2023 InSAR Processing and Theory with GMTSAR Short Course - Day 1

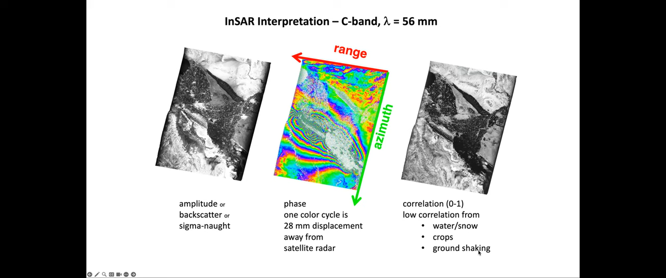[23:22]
how well correlated the reference and repeat images are and there's lots of things that can cause decorrelation like water and snow crops or just shaking of the ground moving all the rocks around on the surface of the earth here's that same three data products at l band longer wavelength this would be like alos one alos two and nysar will be a longer wavelength and longer wavelength is better for vegetated areas we'll talk about that later but again you have the amplitude you've got the um the phase difference and the correlation
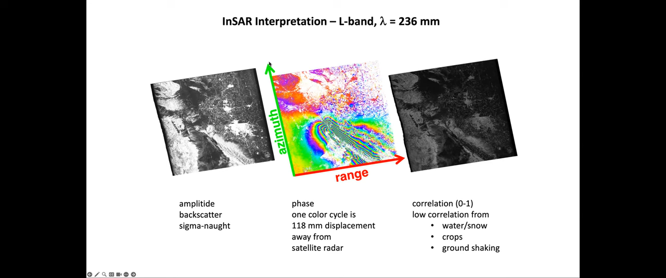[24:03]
and now you can sort of see this is the range coordinate and that's the azimuth coordinate and this track had the satellite was flying in this direction it's called an ascending pass here's that mapping from radar coordinates to range and azimuth coordinates again when you first make your interferogram everything is done in radar coordinates because the pixels have to be aligned very accurately actually there's a new way to do interferometry directly in geographic coordinates and i think we'll talk a little bit about that later that's nysar will
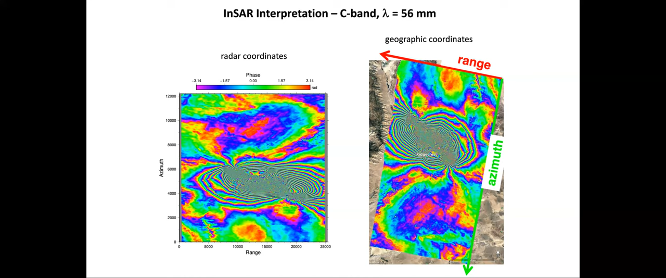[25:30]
you could say you're zero out here and then count them up one two three four four you know and and get the displacement multiply by the wavelength divide by two and um and get the displacement but there's an automated way of doing that called phase unwrapping that we'll talk about and the first thing
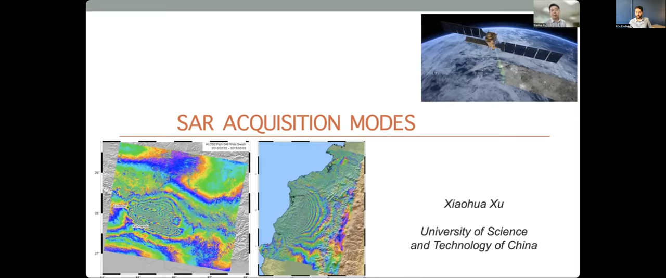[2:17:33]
Sweep SAR, I mean scan SAR, TOPS, and a little bit of sweep SAR, which will be the main acquisition mode for the future NYSAR mission. Scan SAR basically is a time-division multiplexing system. You could divide the orbit into slits to observe different parts of the Earth. For example, you can eliminate the first subswaths or this part of the ground for a period of time and then move to observe the next subswaths. If you keep moving and then loop the observations back to the first subswaths again, you are actually doing scan SAR.
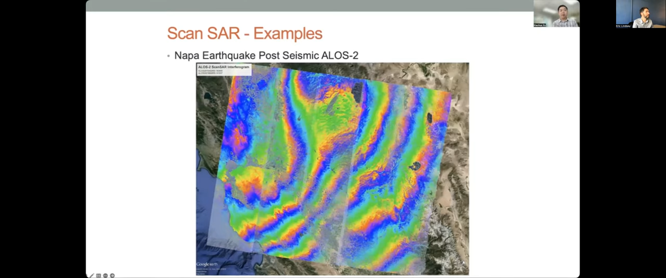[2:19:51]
If things work well, you get bursts aligned and you get coherent fringes like what's shown here for the 2014 Napa earthquake. This is the post seismic pair, which is with the post seismic signal mainly located here. And all the fringes are more or less from the atmosphere. But if you are unlucky, you get nothing.
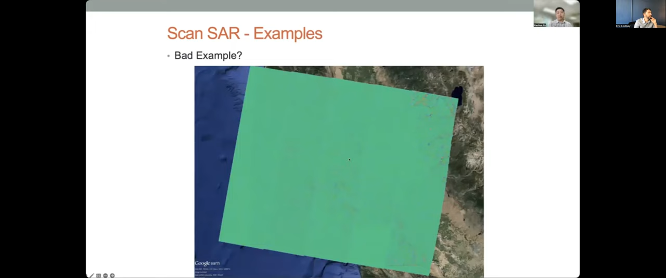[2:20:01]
And just as shown in this interferogram, things are basically just noise and you can't get any signal out of it. The reason you have this is here's analysis from Xiao Peng that showed with the drift of the burst overlap, which is shown by this figure on the right.
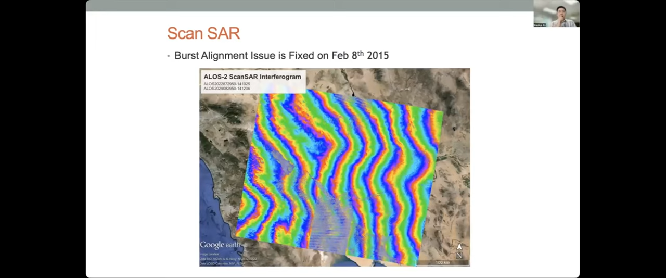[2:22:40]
where everything seems to be working fine. But at certain places, you get this really strange like ripples.